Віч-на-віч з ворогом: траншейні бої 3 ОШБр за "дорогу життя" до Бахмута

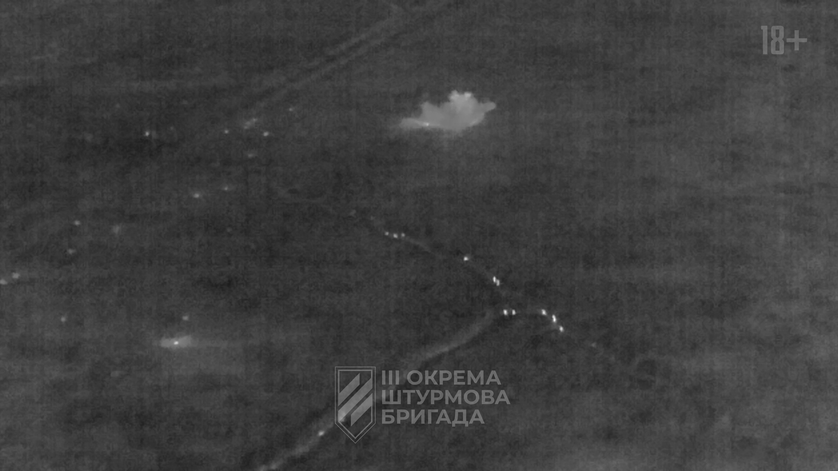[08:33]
Есть майк. Прямо перед вами, через метров 20, лидерская яма. Справа.